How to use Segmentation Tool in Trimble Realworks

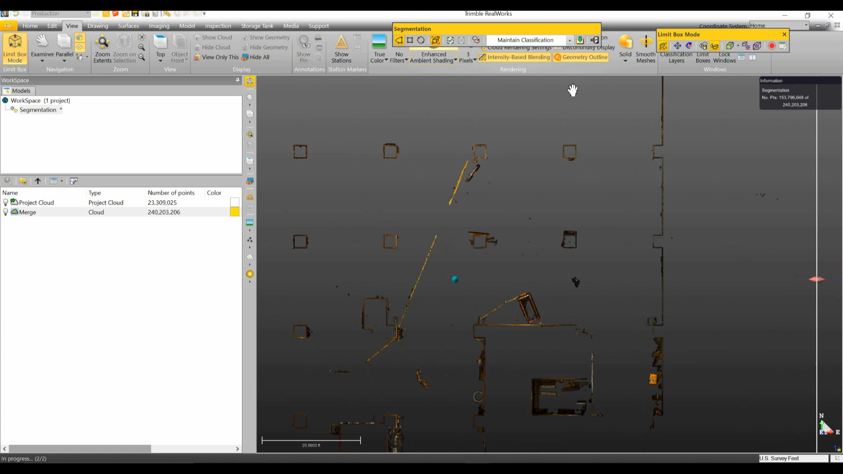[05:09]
Another little tip that you can actually do is while you're clicking, if you have an area that you can quickly go through, if you hold down the shift key, it'll allow you to just paint the area instead of having to click in between each node.
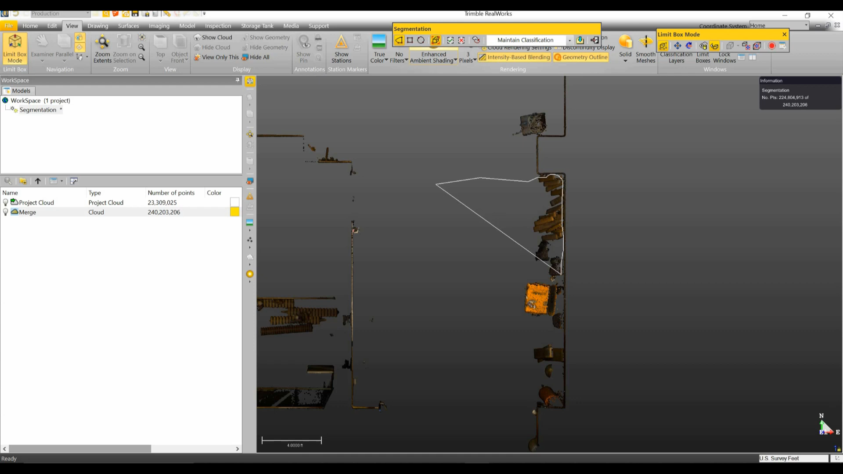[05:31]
So you have your main area clean.
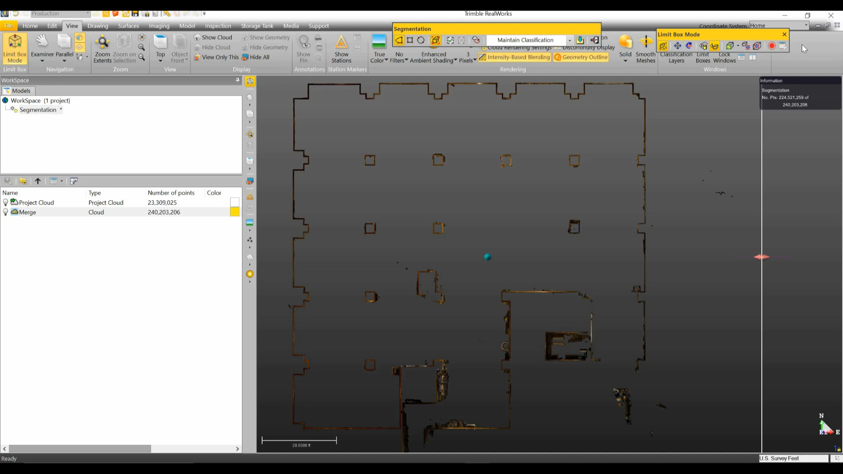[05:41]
The main thing you're going to want to focus on is turning off your limit box before you hit the create.
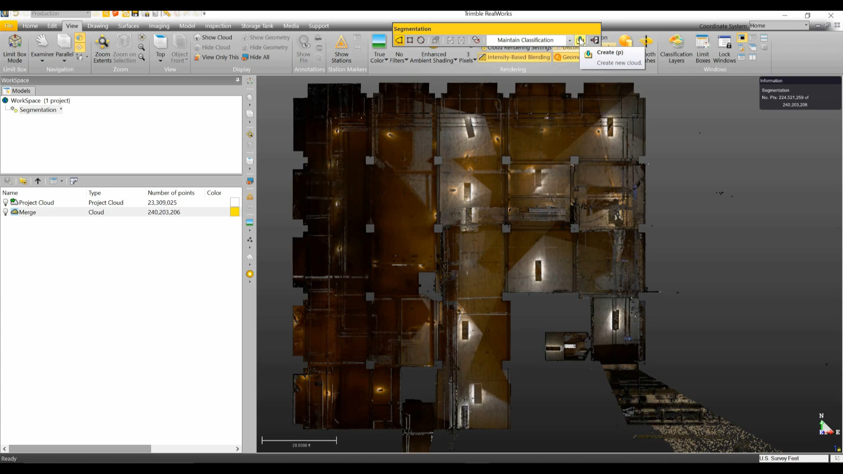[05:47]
So I turn my limit box off. I'll then hit the create button.
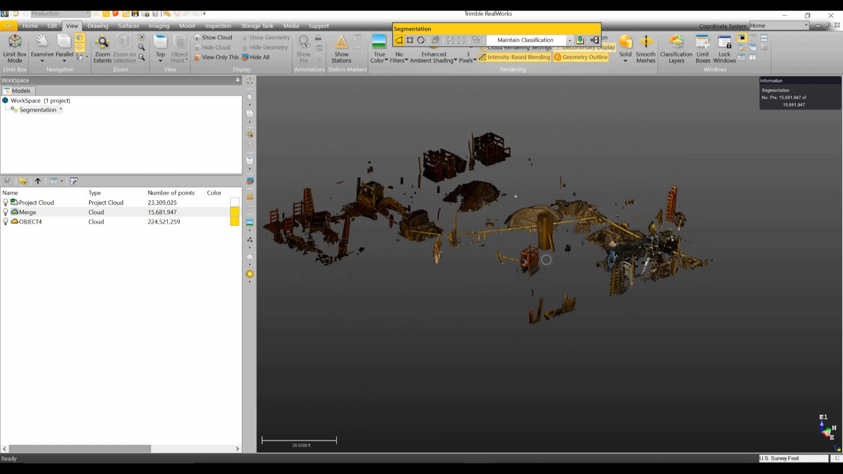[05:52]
And now you can see all the trash is now on its own region. And actually I messed up right here.
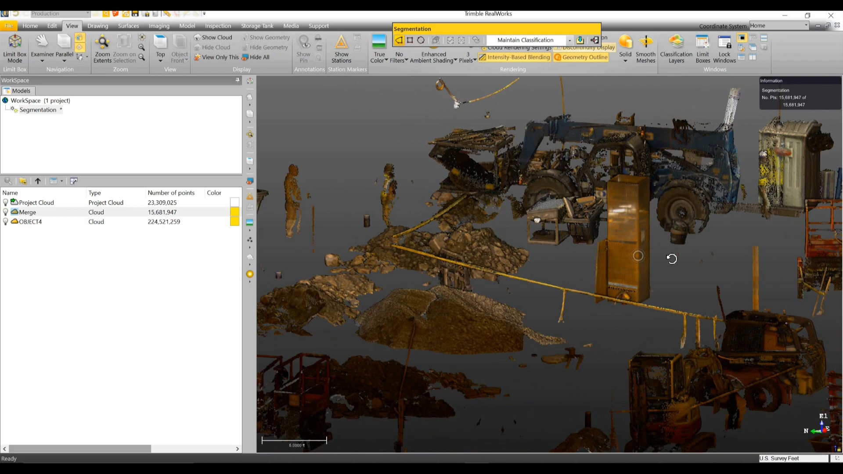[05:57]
And one of the columns went into the trash region, but I'll show you how to put that back. And then we can close.
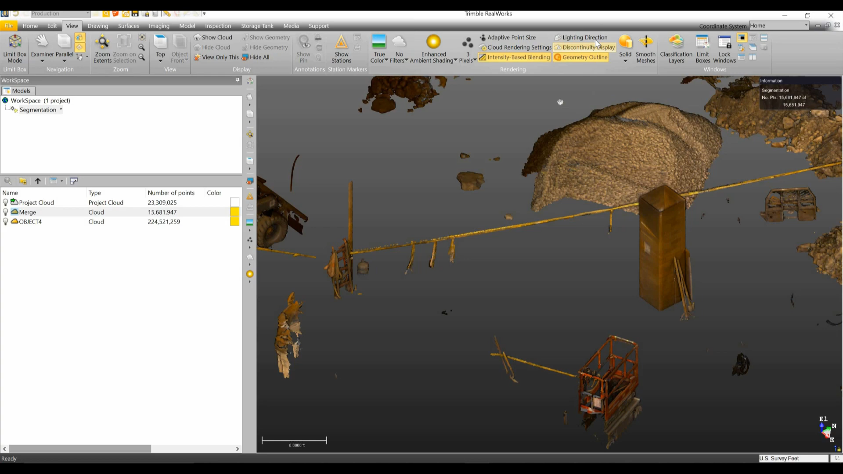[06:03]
So now if I look at my object and I go down into my station based view,
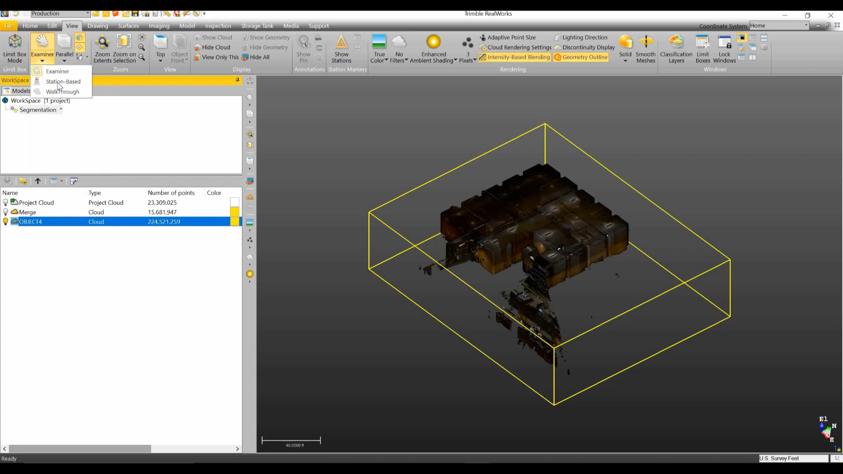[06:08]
you can see all those pieces now are now have been removed and are now no longer part of the project cloud. So if you do make a mistake, so here's my object four, which I can call this my cleaned up
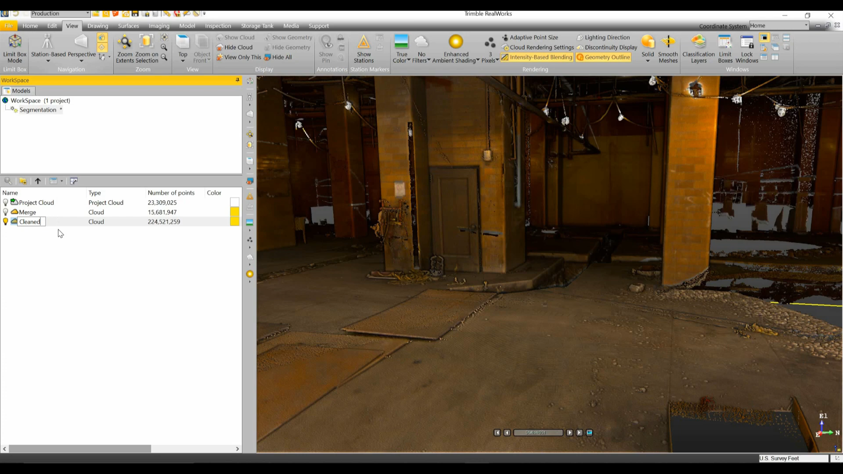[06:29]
cloud.
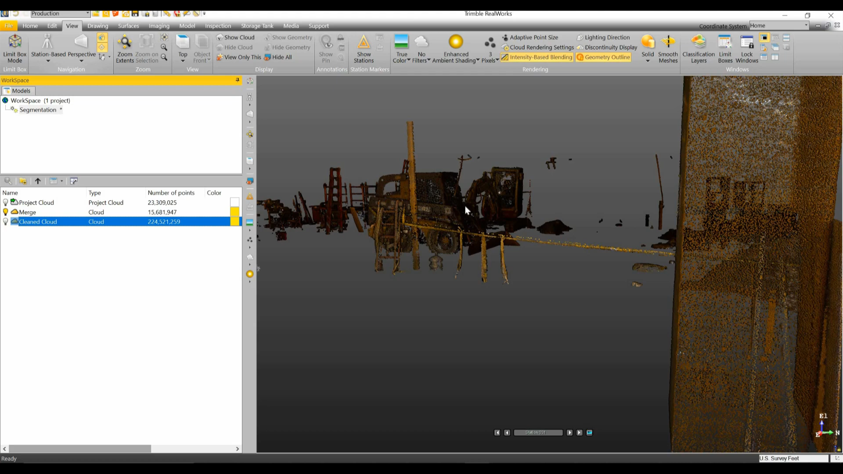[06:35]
I'll now go back into my merge command or go back in my merge cloud.
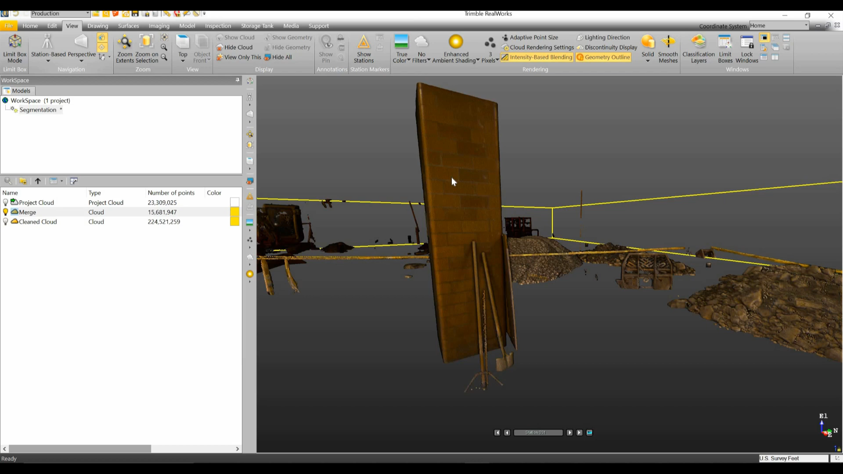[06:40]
And we see we have this one column that I mistakenly removed. So what I can do now is I can go back in my examiner view,
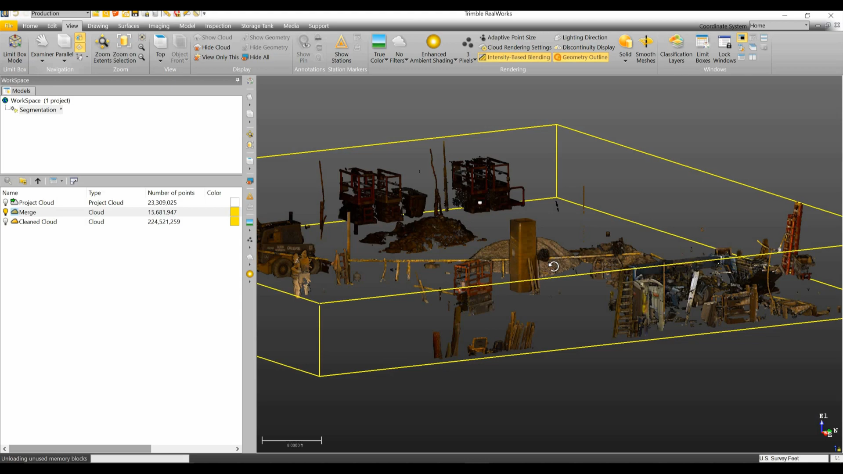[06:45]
find that column under the home tab. I can go back under segmentation. I'll grab that column and I'll say go ahead and keep that in.
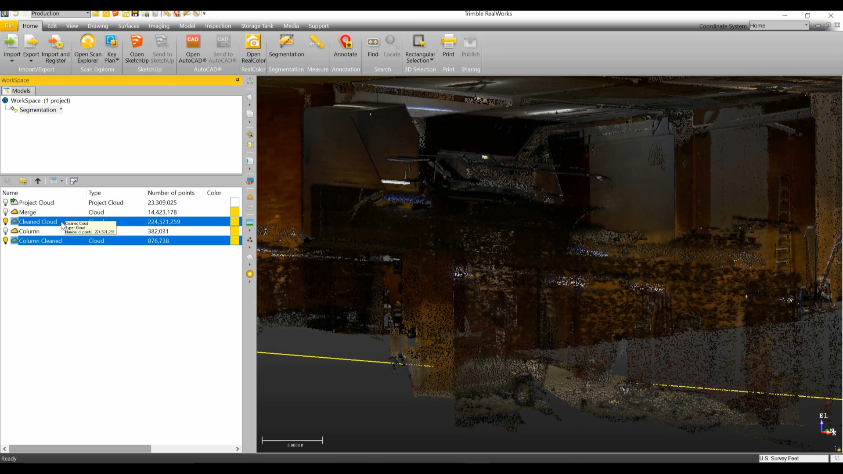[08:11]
Right click and say merge the clouds. And that will give me this merge.
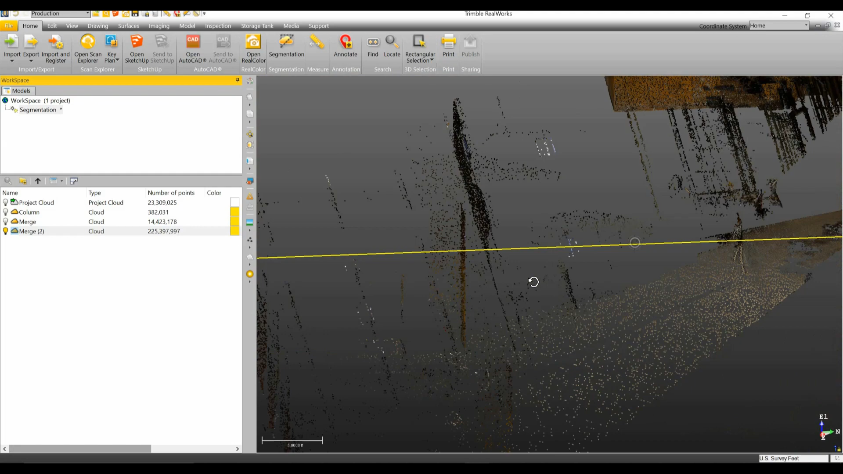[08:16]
Go to my view.
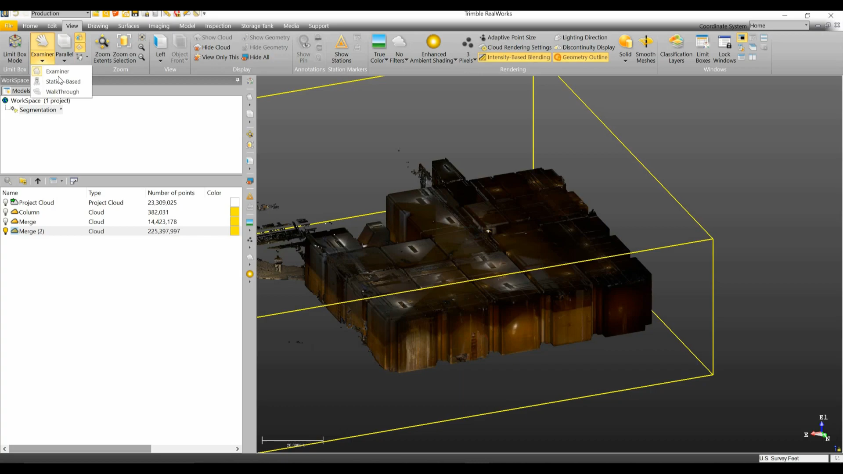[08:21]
Station based.
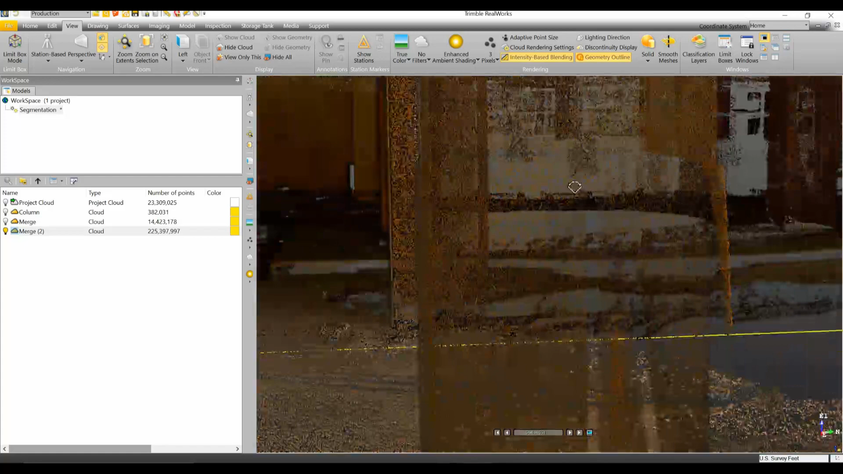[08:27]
And now we can see that column is back in place right where it belongs.